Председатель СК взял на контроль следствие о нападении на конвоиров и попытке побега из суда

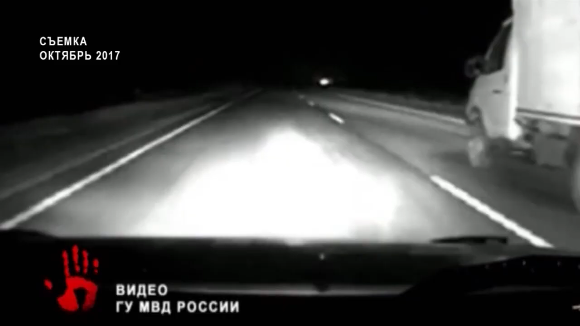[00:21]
На этих кадрах грузовик пытался скрыться от полиции. Съемка 2017 года. Служители закона решают применить табельный пистолет и открывают огонь по колесам. Тогда гонщик остановился и побежал в лес, но был задержан. Им оказался Павел Волосов. В результате нескольких выстрелов по колесам «Газели» автомашина остановилась, но водитель выбежал и попытался скрыться в лесном массиве, где его и задержали наши сотрудники.